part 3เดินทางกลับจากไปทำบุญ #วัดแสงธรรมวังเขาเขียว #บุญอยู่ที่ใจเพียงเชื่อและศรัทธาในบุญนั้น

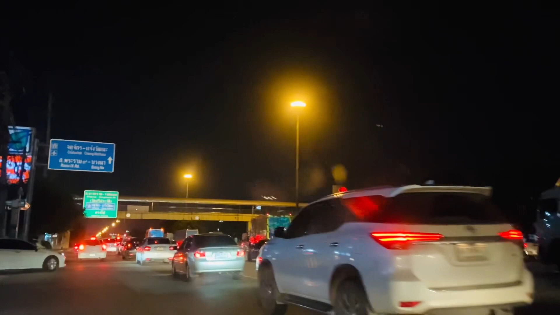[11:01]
ถนมิการจนาขาออกนะคะ อีกโฟงมาแล้วค่ะเข้าสวยบ้านแล้วค่ะ